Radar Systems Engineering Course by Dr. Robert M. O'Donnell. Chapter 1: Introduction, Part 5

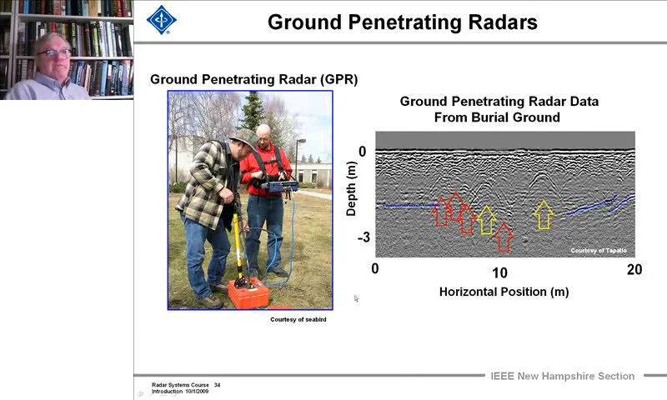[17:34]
And you can see the returns from some buried objects in the grounds. I would, and this is a burial ground, so you don't know exactly whether it's coffins or artifacts from an archeological dig or whatever. Then there's the whole class I alluded to of range instrumentation radars, and I go over what they do,